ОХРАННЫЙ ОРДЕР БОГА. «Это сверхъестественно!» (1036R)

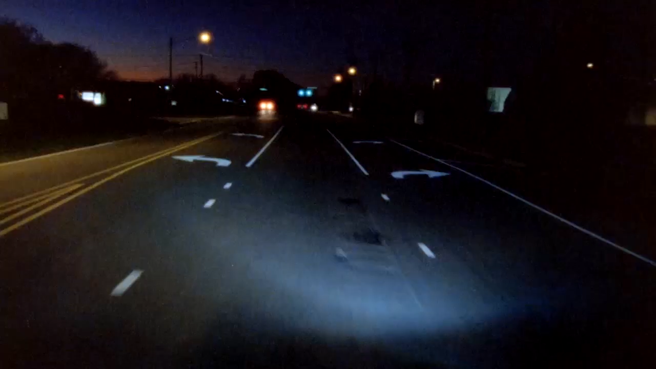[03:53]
Я постепенно приближался к уличному освещению. Дух Святой сказал, «Когда подъедешь к источнику света, сверни направо, пока не достигнешь дороги, ведущей к твоему дому».